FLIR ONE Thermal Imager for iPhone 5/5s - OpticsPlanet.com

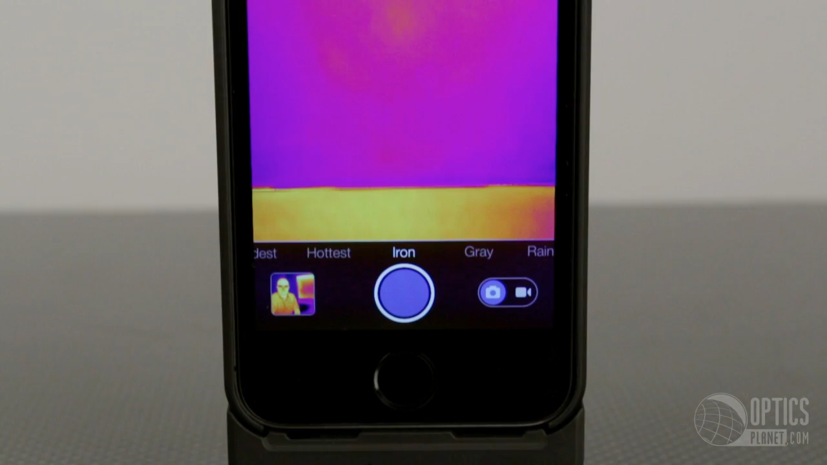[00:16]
Now what makes this product cool other than the fact that it attaches to your iPhone is the fact
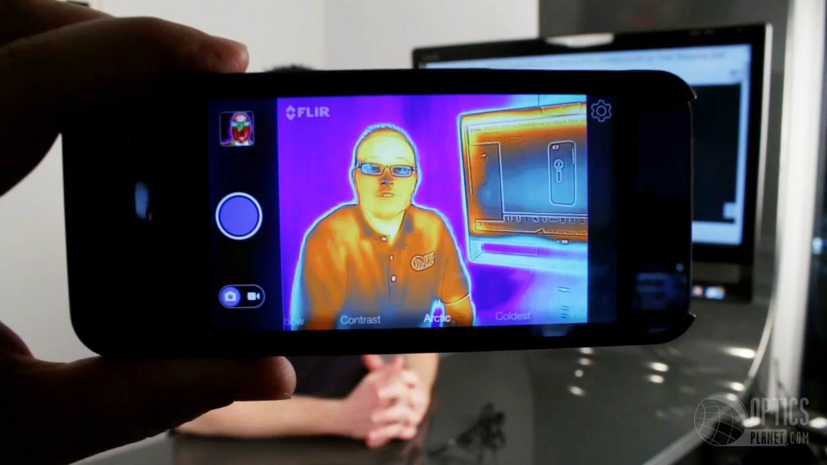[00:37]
seven different modes each with its own purpose so you can see different types of thermal signatures, hot, cold, etc.
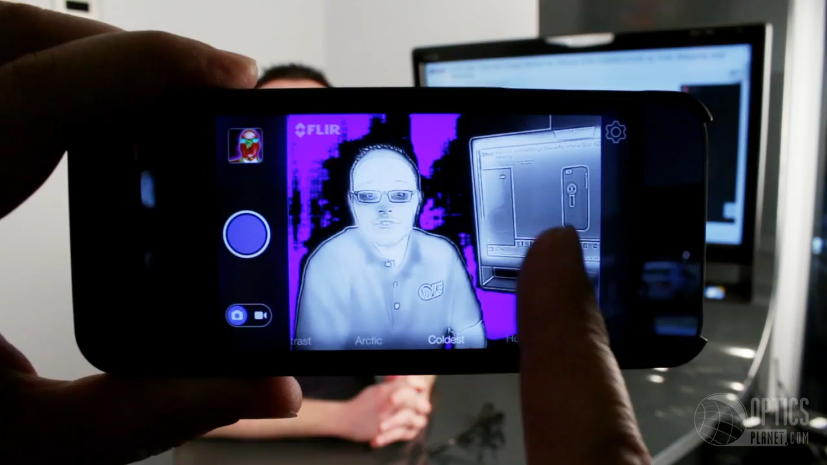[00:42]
And you can also take video and still images.
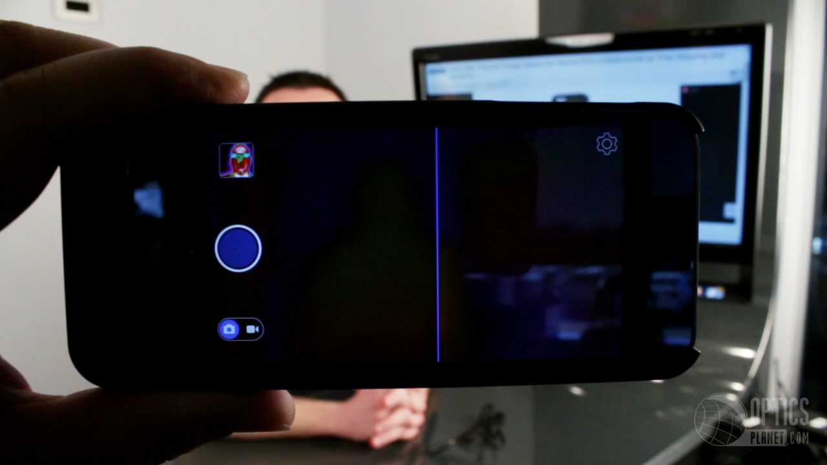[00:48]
This is something that's great for multiple applications. Around the house you can use this to find drafts,
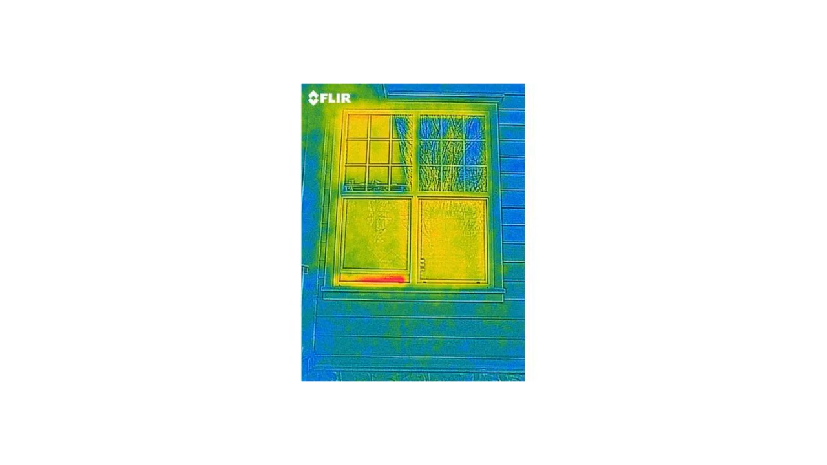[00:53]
where is the hot air getting out of your home in the winter, or you can use it for auto maintenance to see where your engine is running hot or cold.
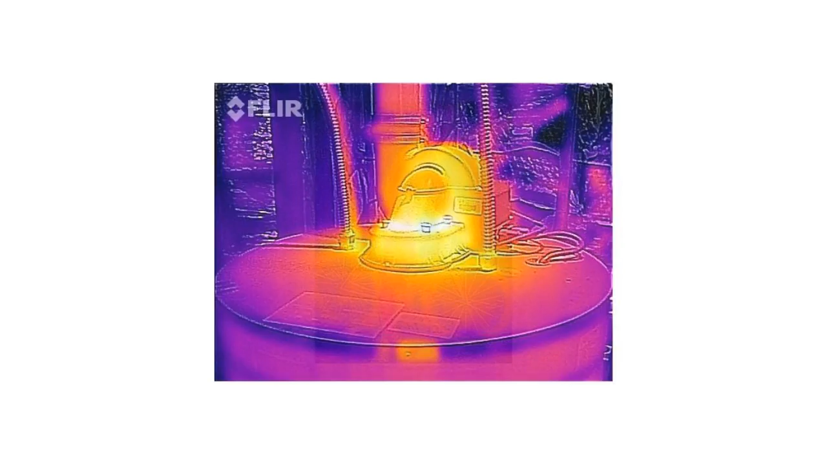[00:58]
But my favorite thing is outdoor activities. Take this outside and look at your world through a thermal lens.
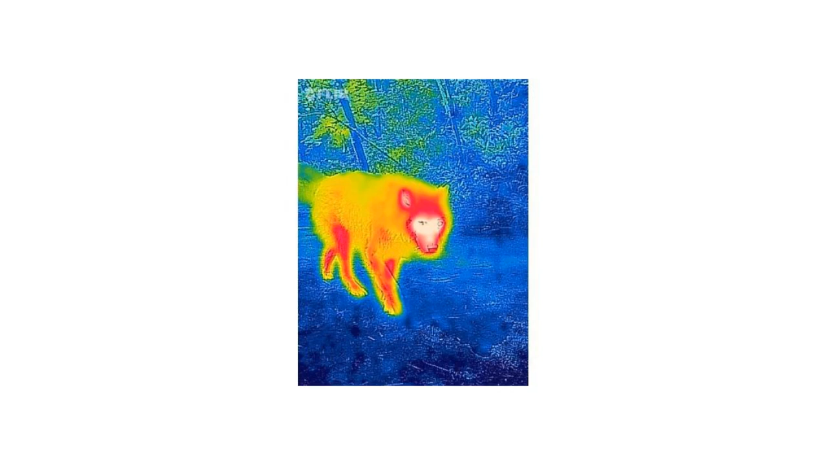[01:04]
Very fun if you're going hunting, if you're going camping, or if you're just out for a walk.
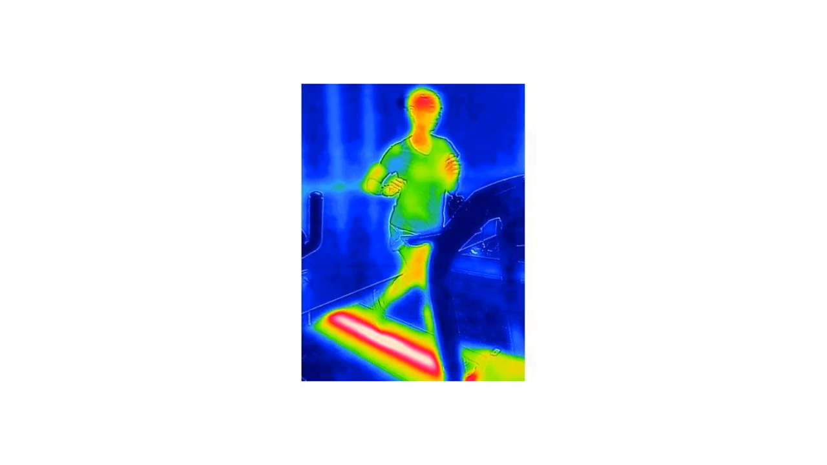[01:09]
The FLIR ONE comes with a case for your iPhone 5 or 5S, the actual FLIR ONE device,